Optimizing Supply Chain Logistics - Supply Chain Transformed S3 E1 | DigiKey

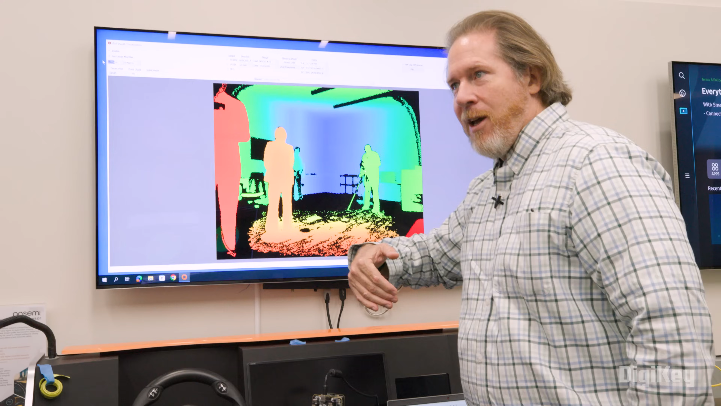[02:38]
Red are objects that are much closer to the camera and blue are objects that are much farther away.